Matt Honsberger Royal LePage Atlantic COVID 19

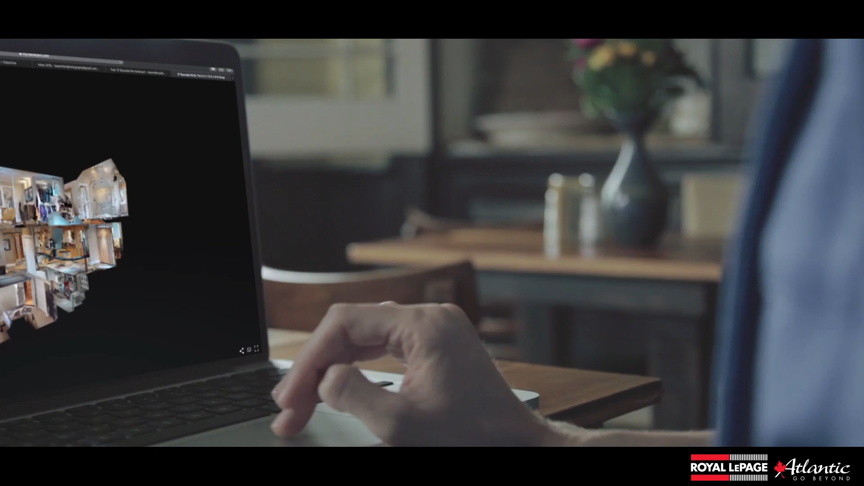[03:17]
A couple of the key ones that we use all the time are called Matterport and iGUIDE, both of which are designed to give people